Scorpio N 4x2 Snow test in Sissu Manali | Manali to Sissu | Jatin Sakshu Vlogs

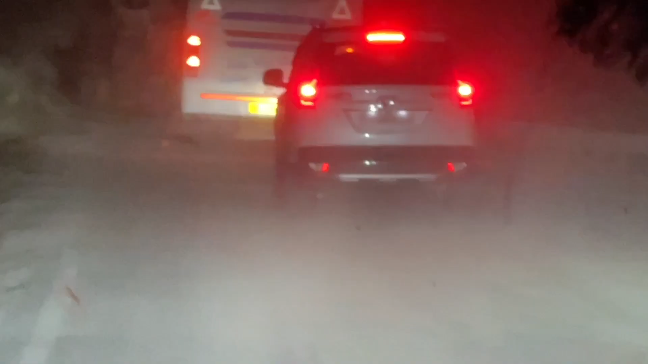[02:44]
दो स्कॉर्पियो साथ चल रहे, अब तो ये गाड़ी भाई एम्पल बिक रही है,